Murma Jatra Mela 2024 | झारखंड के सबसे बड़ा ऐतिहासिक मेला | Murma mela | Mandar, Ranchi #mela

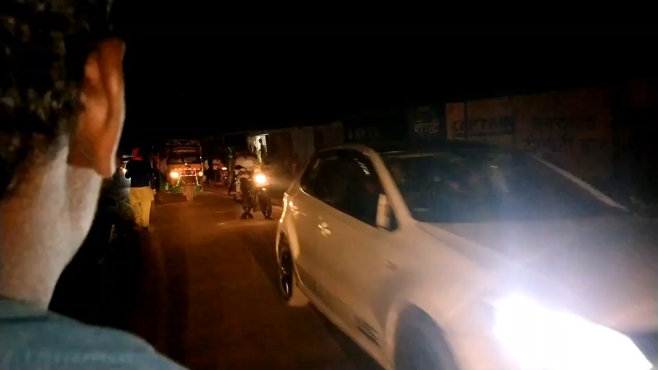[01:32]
तो गाइज अभी हम लोग मेला जाने वाला रास्ता पे है यार,
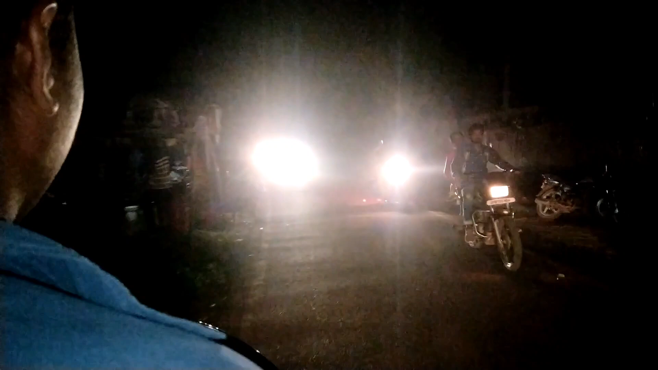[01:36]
पहुँचने ही वाले हैं, अभी कुछ दूर बाकी है और रास्ता में भी इतना ज़्यादा गाड़ी सब चल रहा है, बहुत ज़्यादा जाम है।